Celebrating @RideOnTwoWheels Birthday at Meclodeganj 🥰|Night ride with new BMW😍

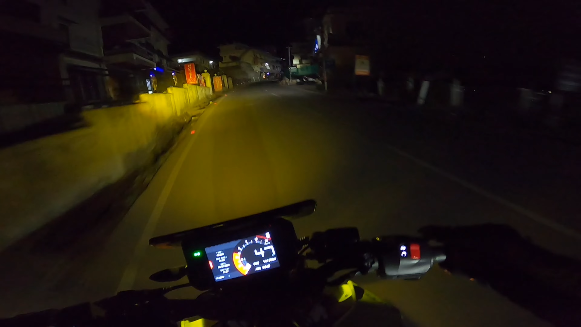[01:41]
से गया देख रहे भाई धर्मशाला बादार इस टाइम पूरा बंद है
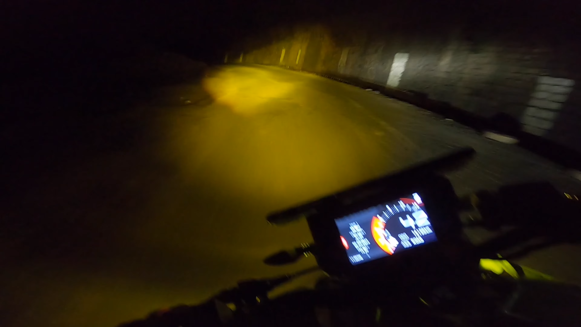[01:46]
है कि अ अब मारे थैप मेरी
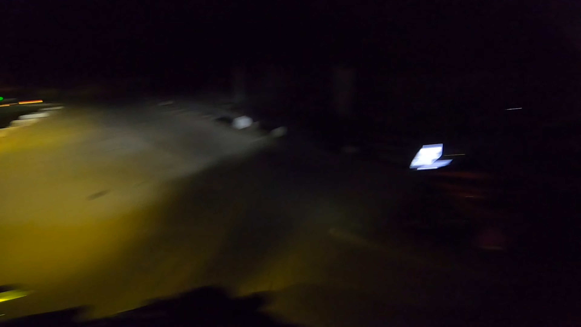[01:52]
देख नहीं इस किटो होगी मातरेते में चलो जलो जलो
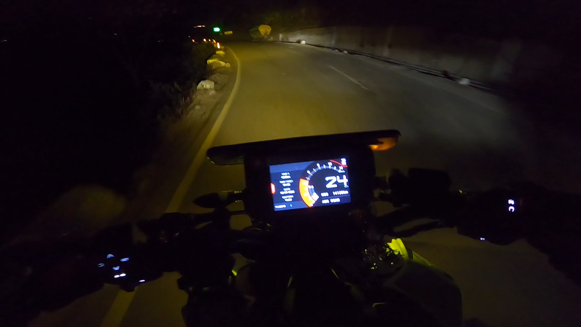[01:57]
पाईसाब भाईक स्किटोगि यार अपनी ओस्कारणाक नीमान रह लोंड़ा वाई वड़ी बड़ी हरां से वाई साब तो हम पुछ गया है मैखलो मैखलो मैखलो एंड बेकरी खुली है यहां से केक वेक लेते हैं